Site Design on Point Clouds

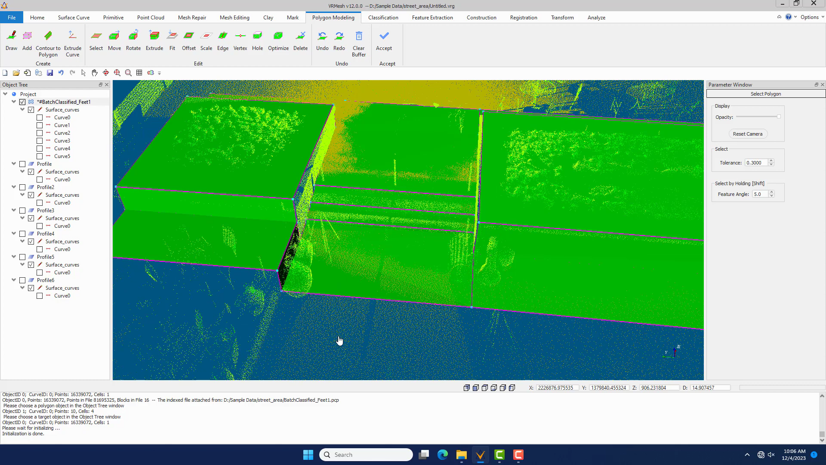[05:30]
Click the Show by Classification command to show the ground points only.